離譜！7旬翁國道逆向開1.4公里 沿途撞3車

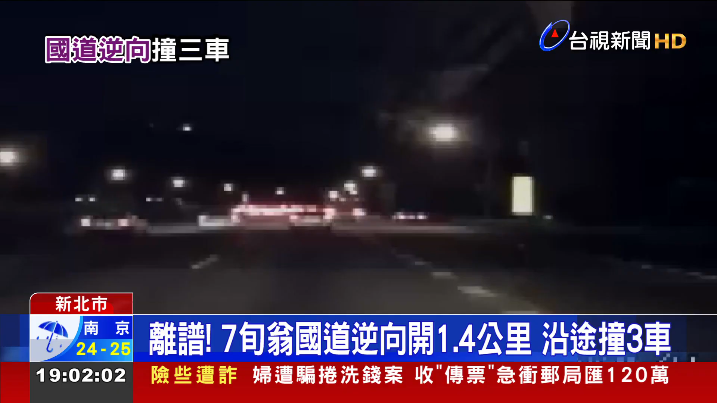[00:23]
国道上一路往前开，没想到这时前方车辆开始纷纷往旁边闪，一辆轿车竟然在车缝中逆向求生存，真的是太夸张！开在国道一路逆向，驾驶傻眼，警方更傻眼。